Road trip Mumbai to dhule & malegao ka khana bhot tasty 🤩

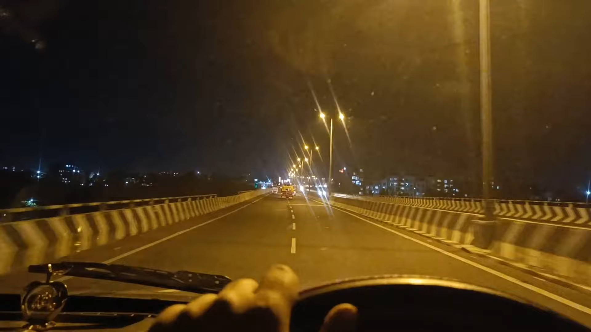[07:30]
और ये राइट में ये उतरने वाला सेक्शन है कसारा का, और मैं जो हम लोग चढ़ने वाले सेक्शन पे, तो बहुत खूबसूरत लग रहा था, इसके लिए मैंने इसको शूट किया।